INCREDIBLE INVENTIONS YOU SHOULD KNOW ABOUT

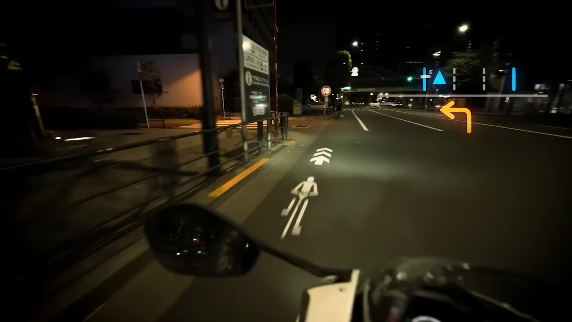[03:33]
It combines a display and a projection unit, which is safer than being distracted by a smartphone, and clearer than voice prompts.